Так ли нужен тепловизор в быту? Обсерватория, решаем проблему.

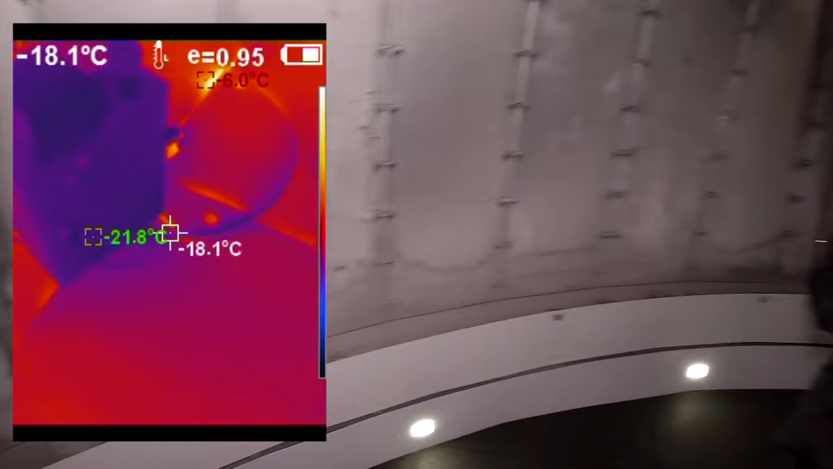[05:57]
On screen: spot -18.1°C, max -6.0°C
Давай, дождь, я сфотваю. Не надо. Ты сама?
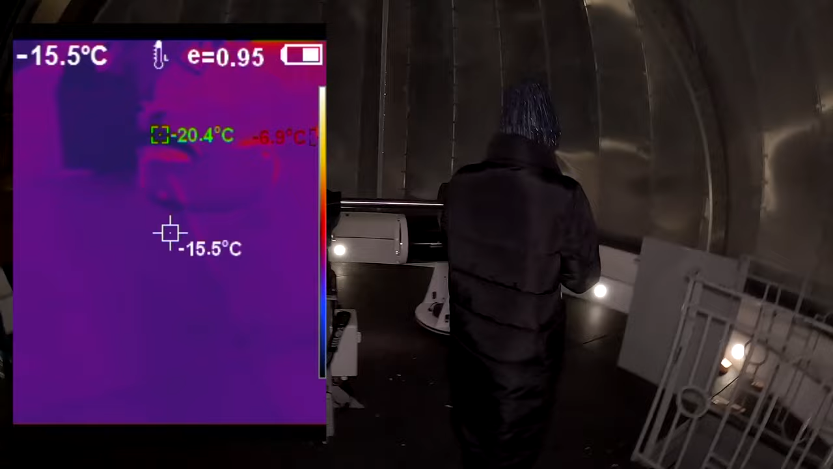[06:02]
On screen: spot -15.5°C, min -20.4°C
Так, оно в принципе по полу-то нет никаких этих... Ну, мне кажется, под резиной везде фонит.
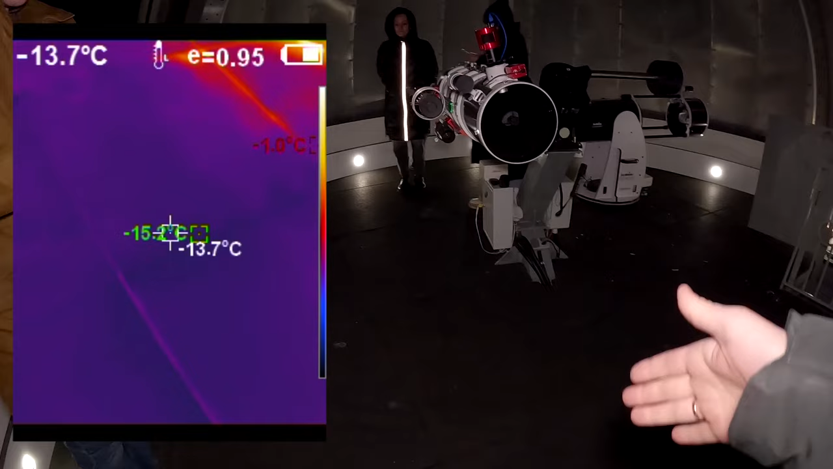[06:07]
On screen: spot -13.7°C
Просто резина дает защиту. Да, теплоизоляцию дает.
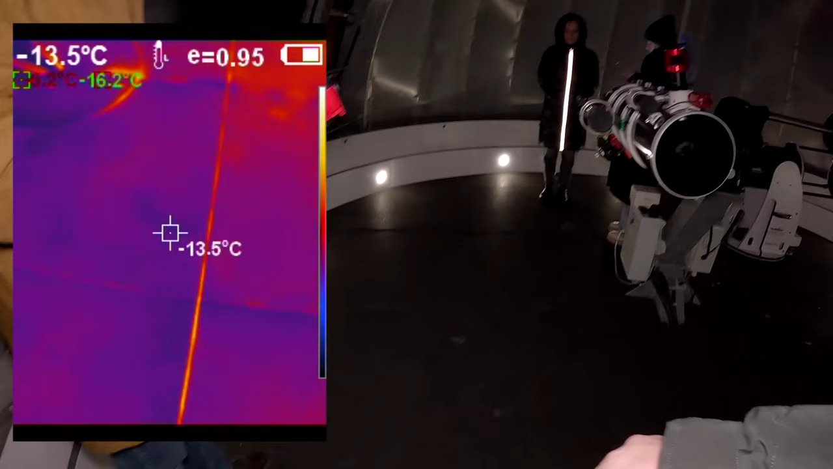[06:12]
On screen: spot -13.5°C
То есть, если еще вот эти щели бы промазать чем-то, проутеплить было бы лучше, конечно. Короче, по идее, их склеивать надо.
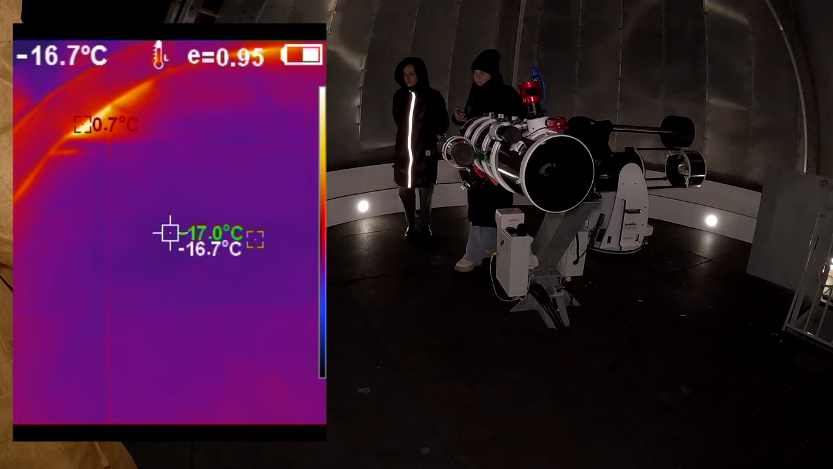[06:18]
Да. Ага. Вот здесь все равно градусов на 5 теплее.
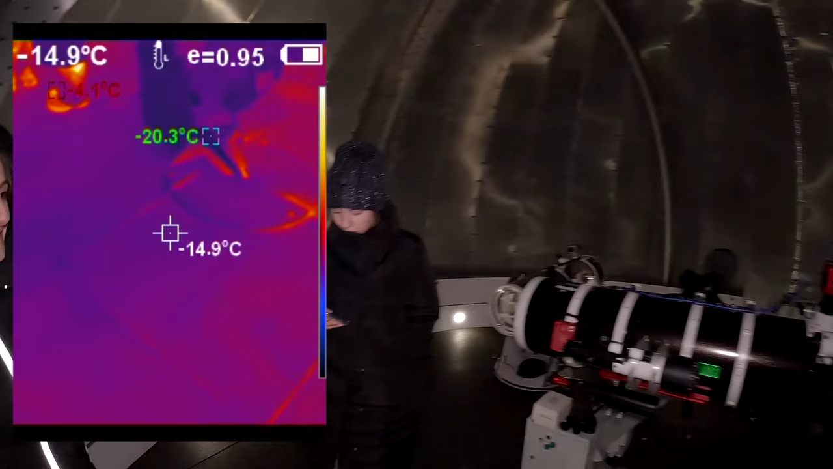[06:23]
On screen: spot -14.9°C
За счет вот притока теплого воздуха. Да, да, да. Вообще должно быть максимально, как на улице.
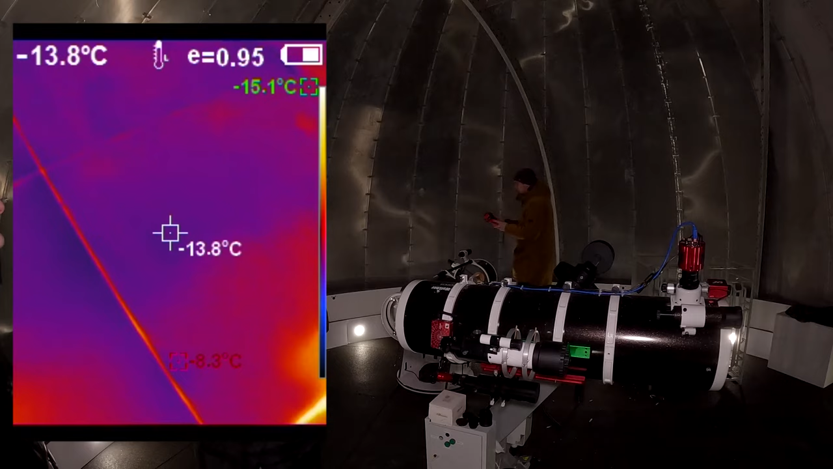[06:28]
On screen: spot -13.8°C
А, вон, купол, наверное, сам имеет эту теплозащиту, да?